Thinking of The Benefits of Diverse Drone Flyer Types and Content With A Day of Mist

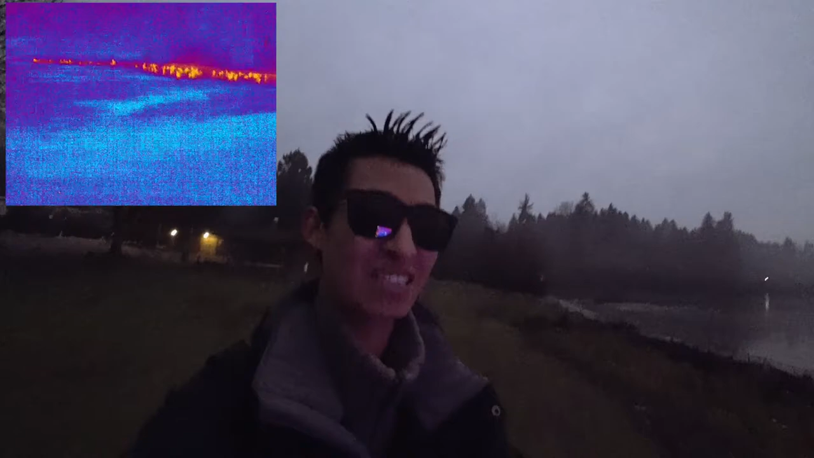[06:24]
I guess they're all kind of stuck because of the frozen parts of the lake
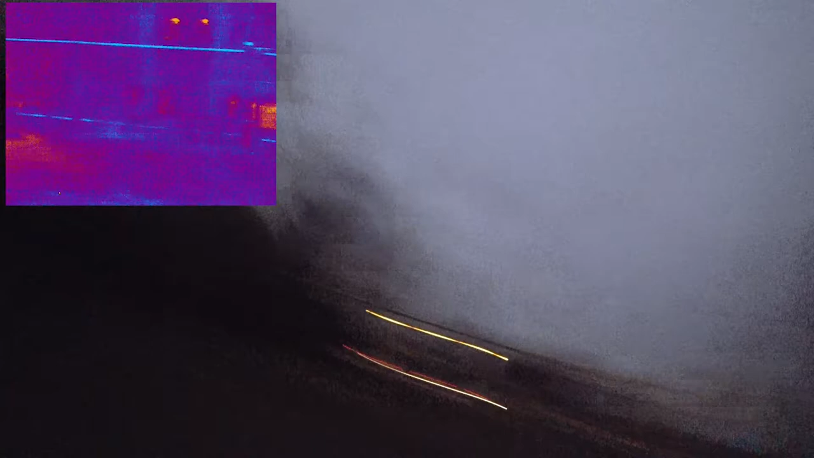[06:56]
yeah that works seeing right through the fog and the little trees